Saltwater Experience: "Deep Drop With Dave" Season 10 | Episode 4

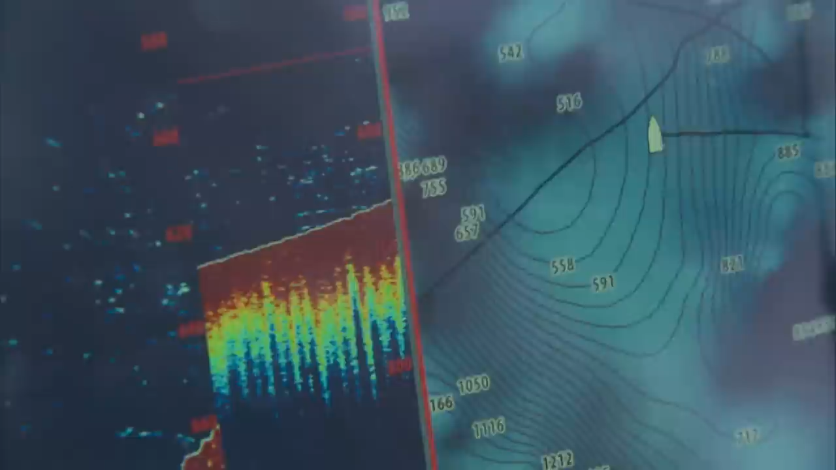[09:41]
Yes, he does some of that topwater fishing, but he's spent enough time looking at these different, bottom structures and things and actually dropping down and finding what's down there.